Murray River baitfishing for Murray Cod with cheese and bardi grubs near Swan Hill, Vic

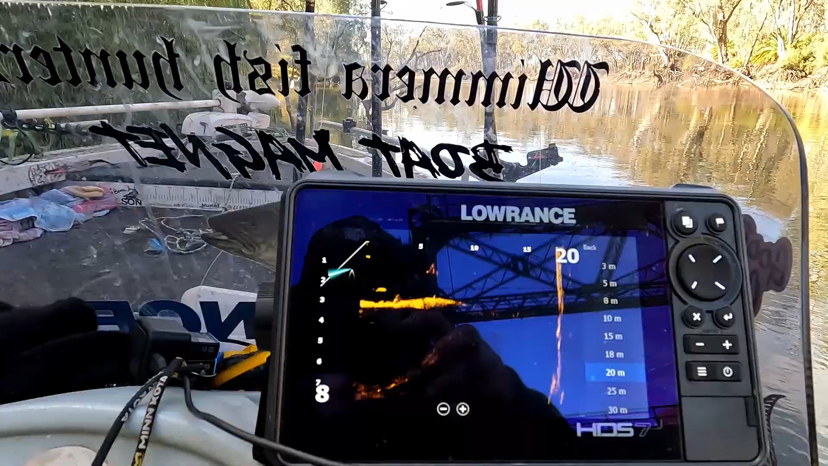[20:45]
nice big cod sitting there in front of the pylon can we catch him though
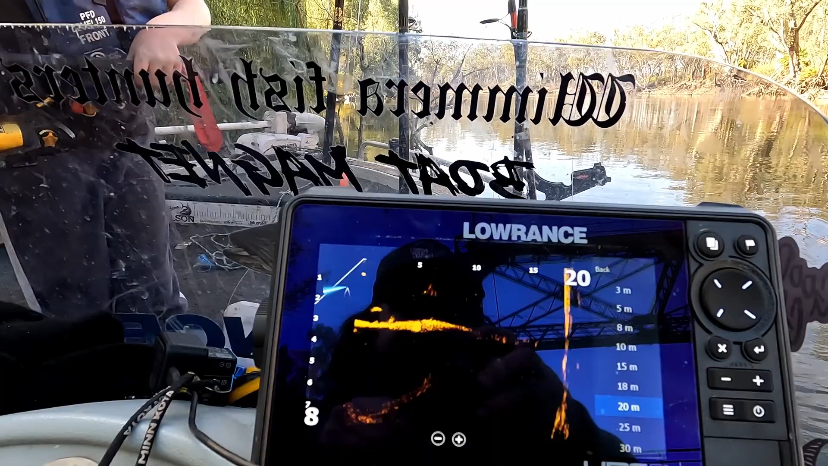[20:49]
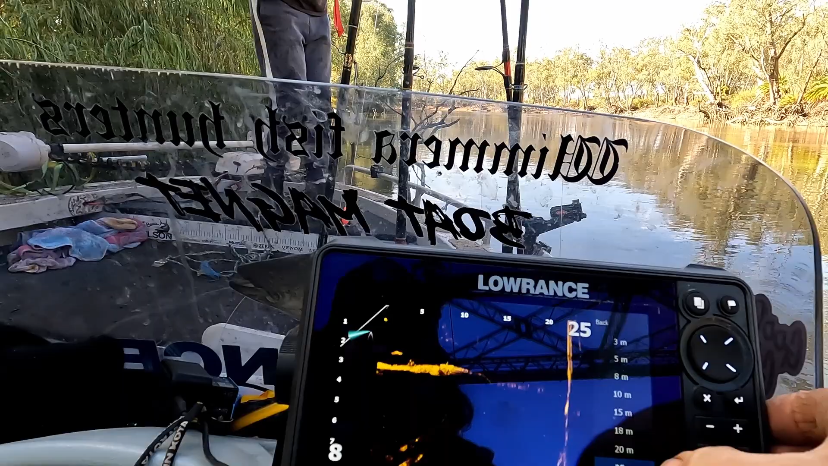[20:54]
that's the pylon there there's the cod just hovering there in the current
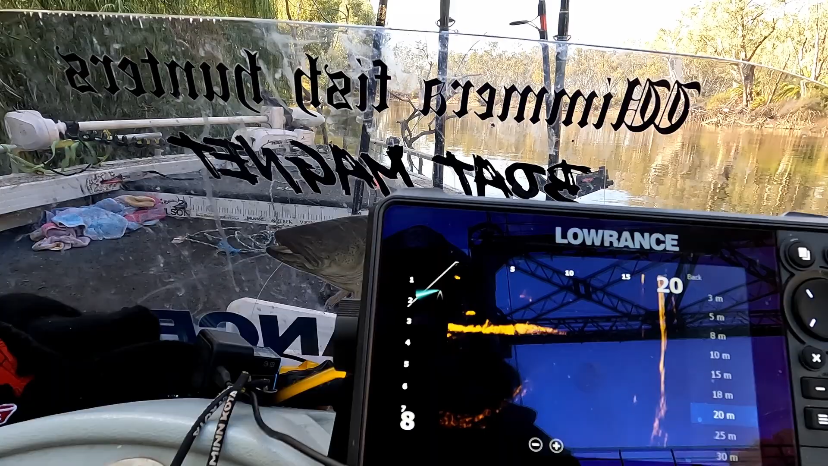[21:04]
look what i've done to the last party grub so it's a good little snag there and that cod's sitting right in the middle of it